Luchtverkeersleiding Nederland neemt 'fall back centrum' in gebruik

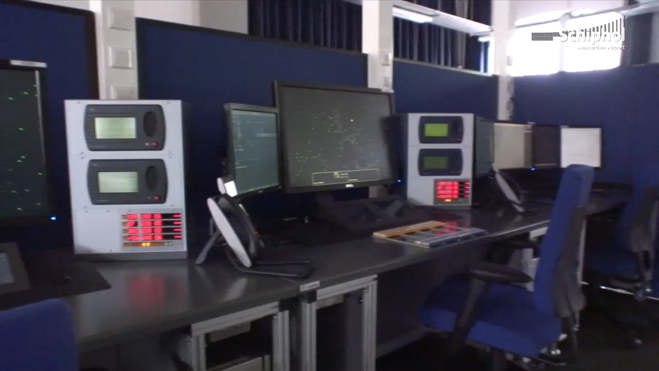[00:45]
En denk niet dat er vingervlekken op het scherm zitten.